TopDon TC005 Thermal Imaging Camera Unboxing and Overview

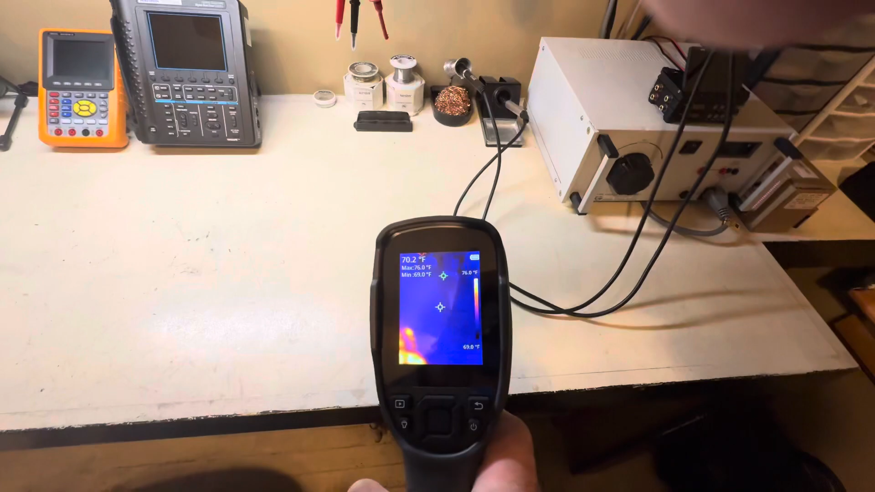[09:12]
On screen: spot 70.2°F
and yeah
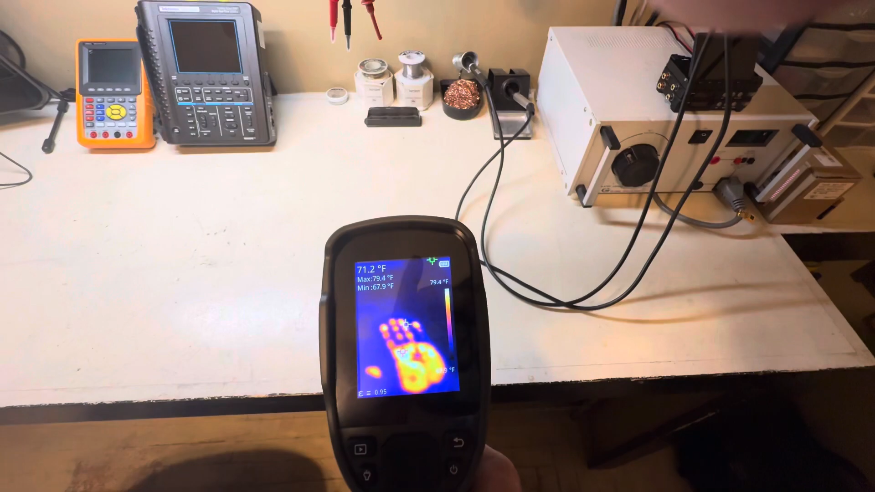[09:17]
On screen: spot 71.2°F, min 67.9°F, scale top 79.4°F
so that did a pretty good job there so yeah dermal cameras are actually pretty fun pretty much but
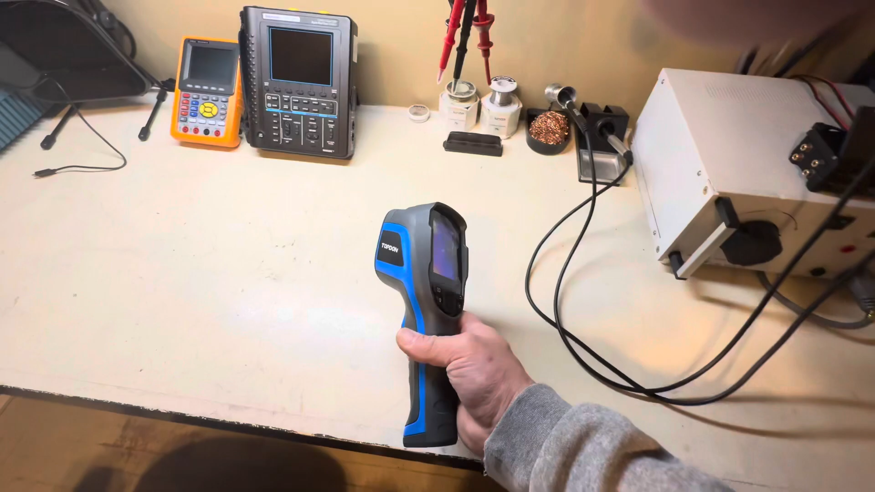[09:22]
there you go pretty much and then of course we'll go back to bird
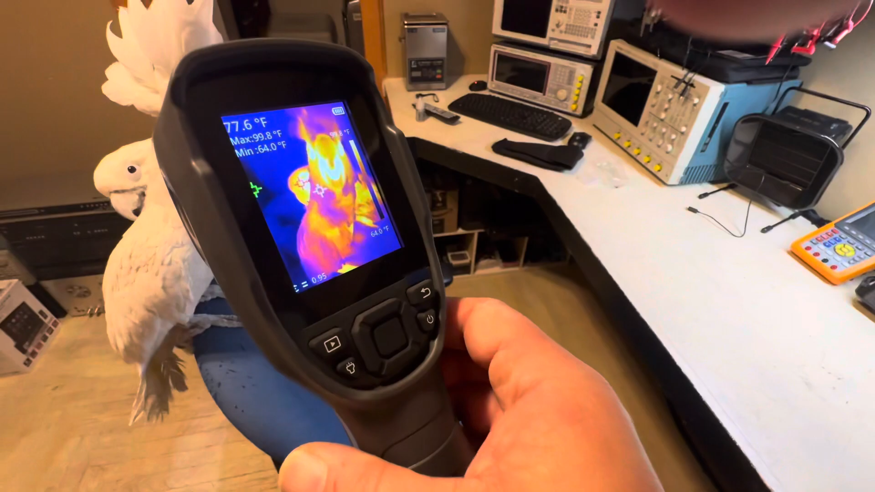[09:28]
On screen: spot 77.6°F, max 99.8°F, min 64.0°F
and she's like got startled but you can see the detail on that it's pretty cool actually
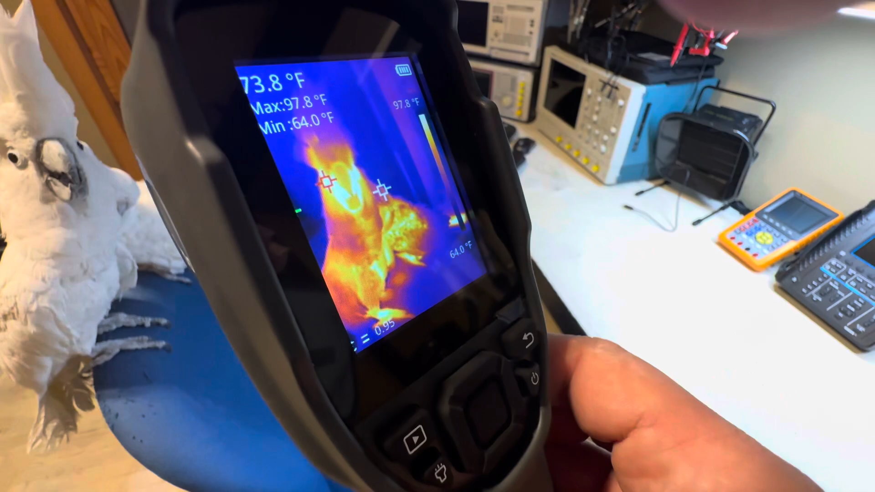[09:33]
On screen: spot 73.8°F, max 97.8°F, min 64.0°F, scale top 97.8°F, scale bottom 64.0°F
okay there you go so I guess this concludes the overview of this dermal camera pretty much but so you